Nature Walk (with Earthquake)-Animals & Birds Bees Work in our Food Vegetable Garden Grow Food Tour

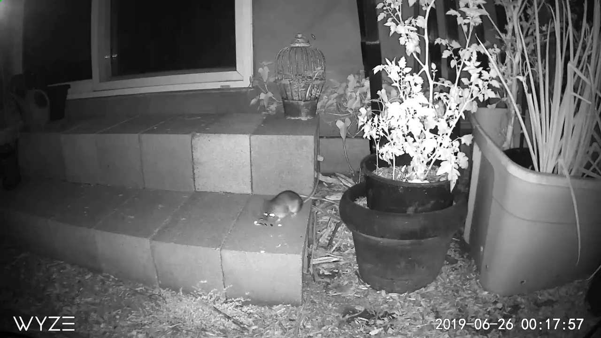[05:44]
They build a great big nest and his nest is probably under the whole step and I've got videos of that. And this way if a coyote found him and started digging there they have another exit and they would just take off and leave.